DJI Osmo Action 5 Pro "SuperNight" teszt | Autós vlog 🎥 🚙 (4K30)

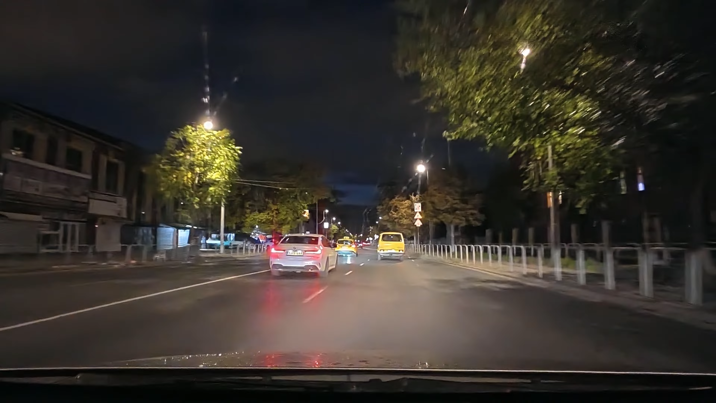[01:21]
Tulajdonképp végig a Kőbányai út, kivéve mondjuk talán a Könyves sarkot, meg az Eiffel műhelyházat, mikor ki van világítva, de hát ahhoz képest korom sötét este van, már 7 óra elmúlott,
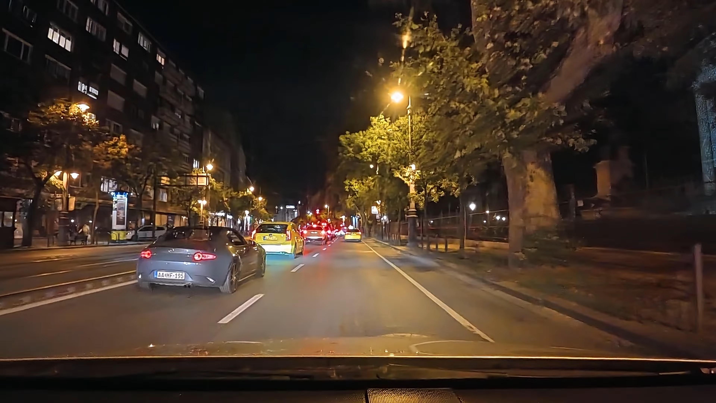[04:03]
ahol mindenki közlekedik, aki ismeri, meg esze van. Tehát normál forgalmi sáv most a kitáblázás szerint. És valahol majd be kell sorolni középre, mert a jobb sáv, úgy emlékszem, jobbra fordul.
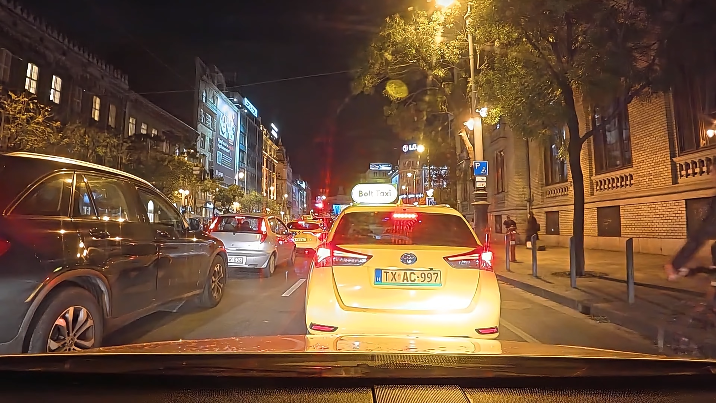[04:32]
Tulajdonképpen megyek a Maxi nénihez, meg nektek fölvenni ezt a gyönyörű látványt, amit az új kamera produkál.
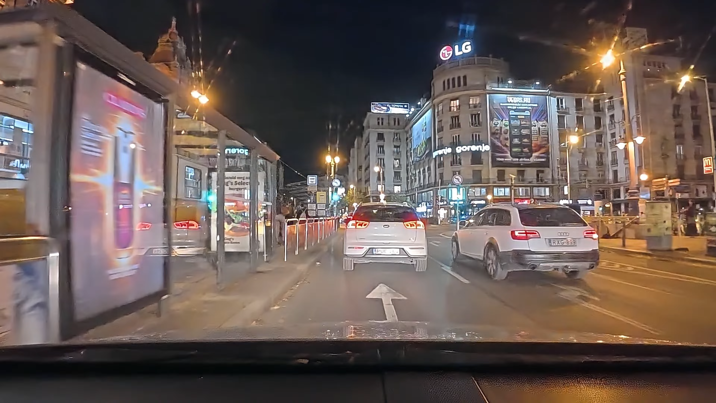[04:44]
Így van, a jobb oldali a kanyarodó sáv.
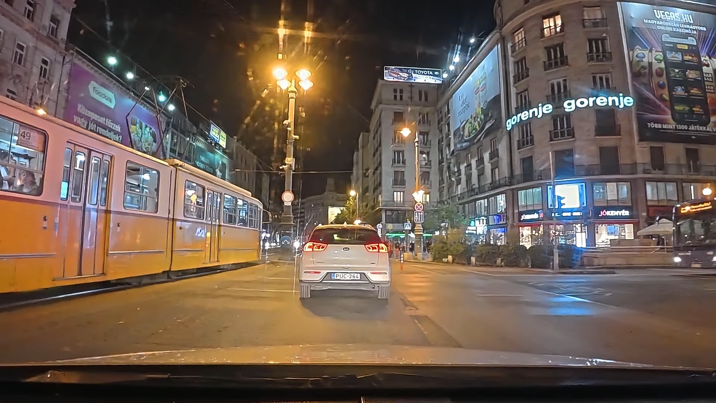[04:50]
Még éppen tértünk a zöld lámpán. Itt mellettünk zötyög egy pusztulat. még hozzá 14.02.
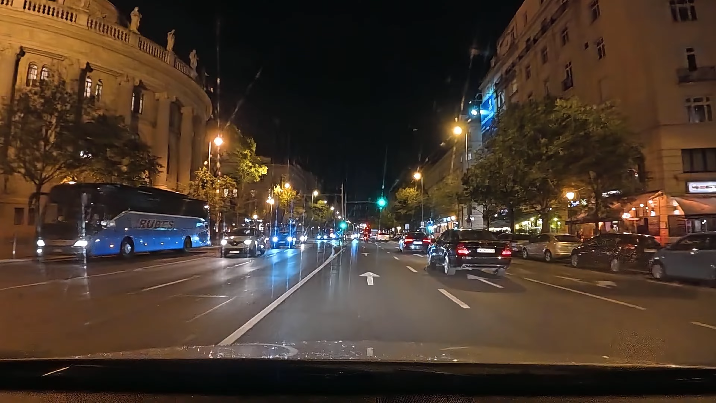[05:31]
És akkor itt egyenesen kellett volna menni, úgyhogy ez egy jó nagy kapufa.
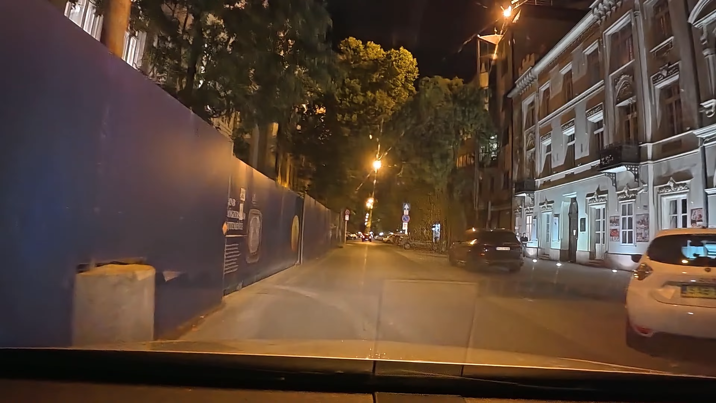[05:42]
Old utca, ha még úgy hívják, a volt Rosenberg házas pár.
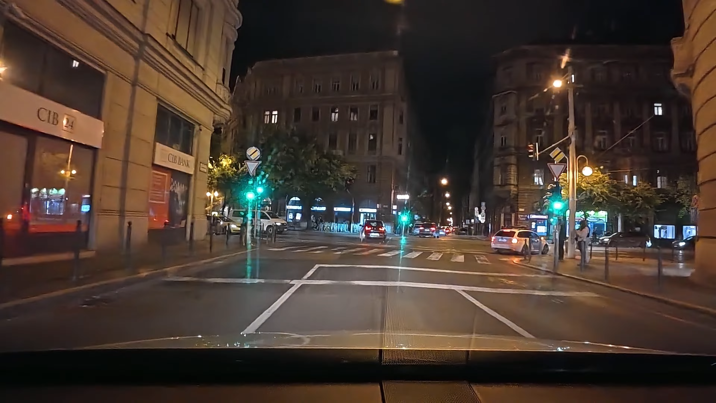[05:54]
Na, akkor kijutottunk a Szent István körútra.
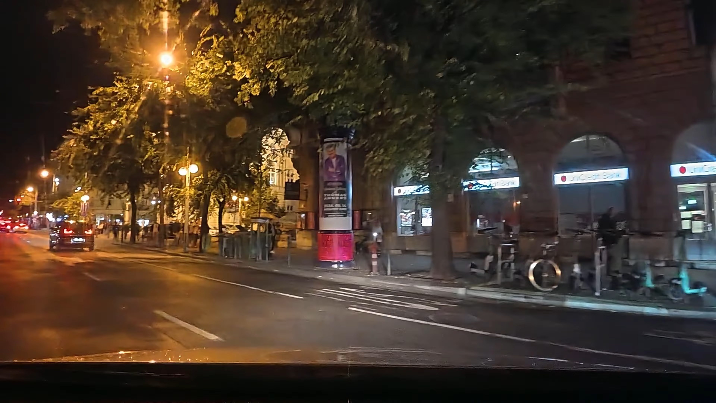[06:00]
És akkor itt még lesz jobbra letérési lehetőség. 7-8 kilométer otthonról a Maxi, és egyébként 25 perce jövök, és nem is volt dugó. Úgyhogy itt befordulunk, ide is jó kis fekvőrendőrt raktak.
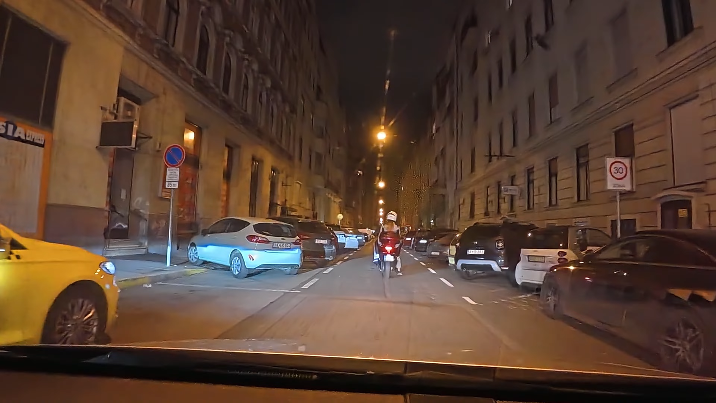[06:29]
És akkor az első lehetőségnél, ami várhatóan levisz az újpesti rakpartra, elfordulunk balra, közben becsuktam az ablakot. Katona József utca.
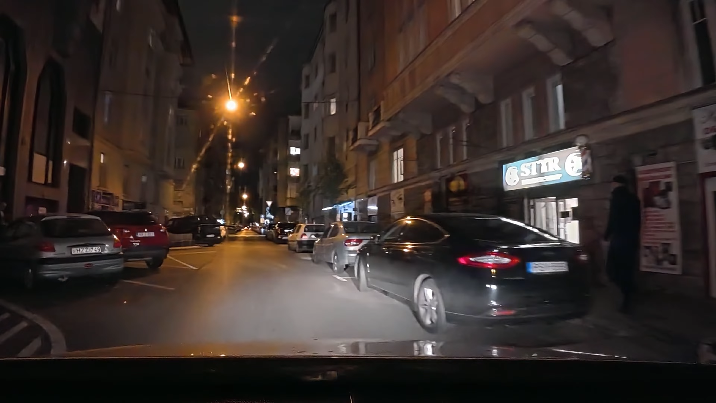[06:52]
Aha, ott már látom a rakpart forgalmát szépen. Eldöcizünk, mert itt elsőbséget kell adnunk végig.
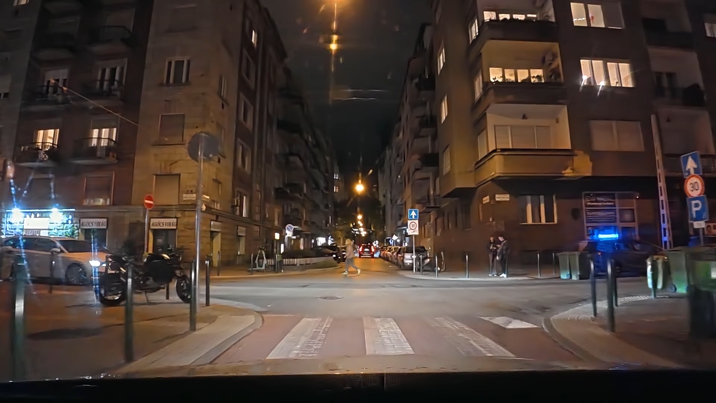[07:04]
Az a jó az estében, hogy messziről látszanak a közeledő autók lámpái. És akkor itt van ez a rég nem látott sárga keramit kocka, ez tud nagyon csúszni vizesen, meg hóba is.
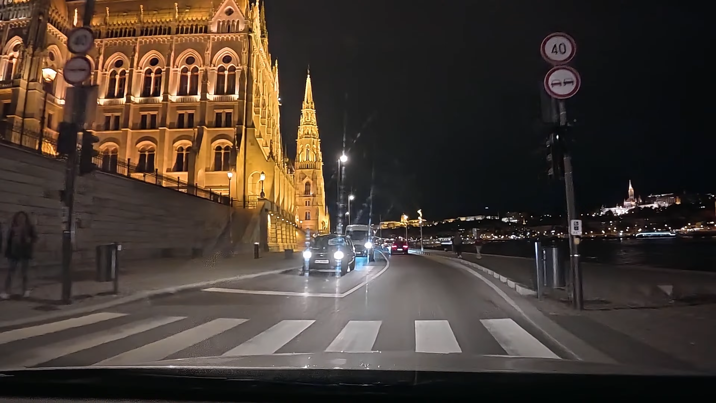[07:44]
És akkor szépen elhaladunk a parlament előtt. Itt a Dunaparton, itt már azért úszkál egy pár hajó.
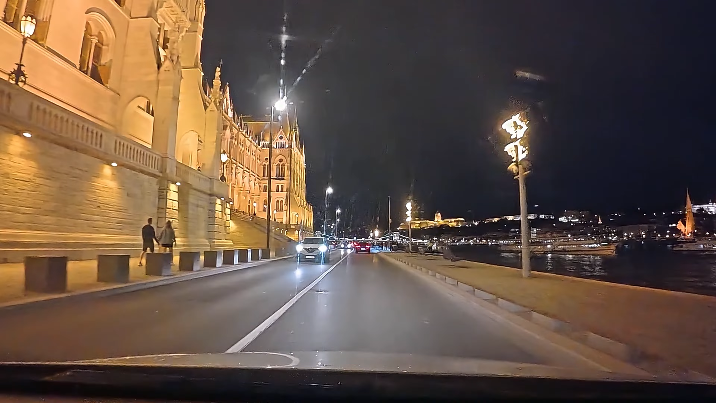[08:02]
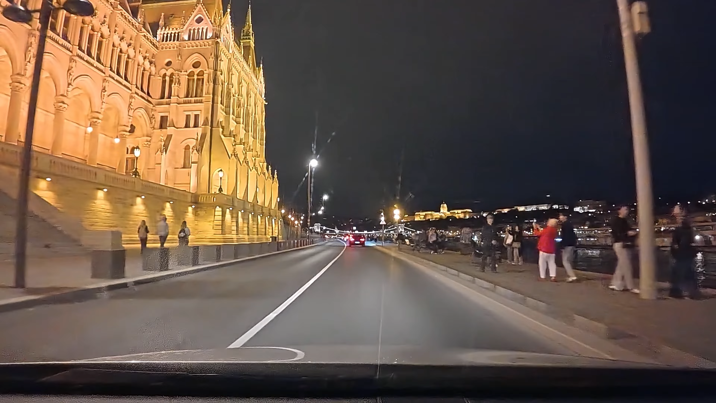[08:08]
Bár némelyik nem igen van kivilágítva.
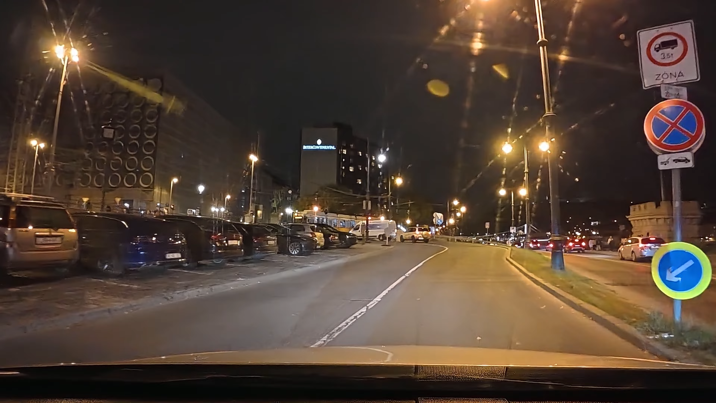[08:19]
Épp itt az ötvös téri fedezőjelzőnél elég lassan ment át a villamos. Hál' Istennek jobbról nem jönnek, megnézem még egyszer a lámpát. Ugye, hogy ne menjek rá már, hogyha sárga.
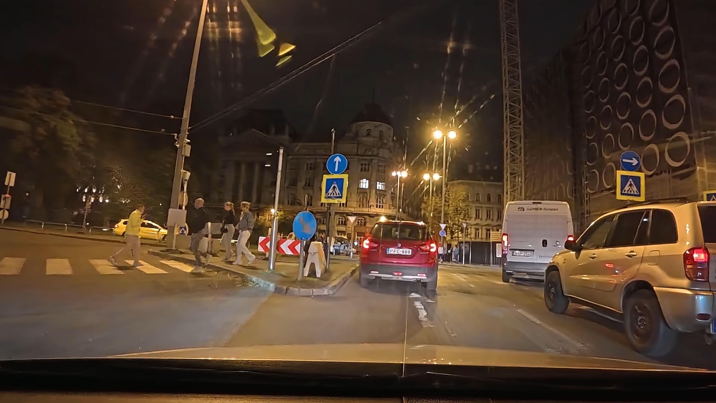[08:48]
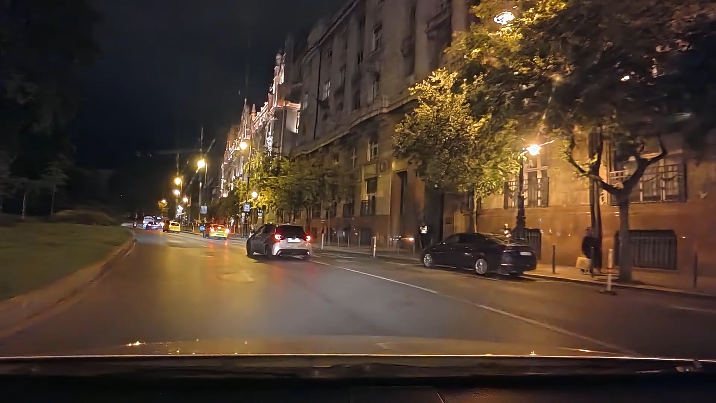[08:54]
Jobb kész felől a Gresham palota épülete, amiben ugye szálloda üzemel. Hát ez valami szörnyű, ez az idejutás, komolyan mondom.
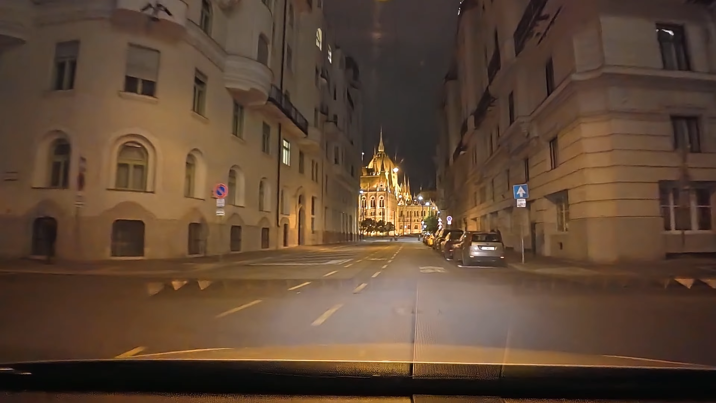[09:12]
Még egyszer látjátok a parlamentet ebből a nézetből is.